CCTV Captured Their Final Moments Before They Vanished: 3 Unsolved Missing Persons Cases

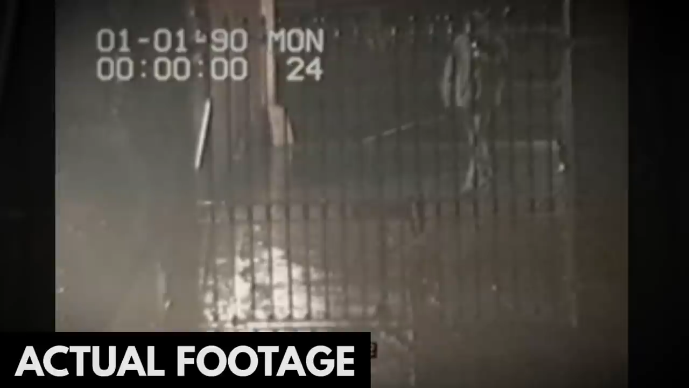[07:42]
But, before he scans the pass, he is stopped. The cameras had captured a figure in a black hoodie hiding half behind a pillar around 2.59am.